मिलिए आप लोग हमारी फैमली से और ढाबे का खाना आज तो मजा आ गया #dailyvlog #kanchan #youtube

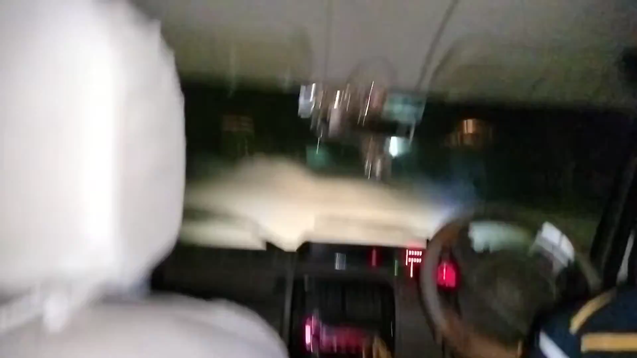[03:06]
रोड ना बहुत टूटी फूटी थी इसलिए गाड़ी पूरा हिल रही।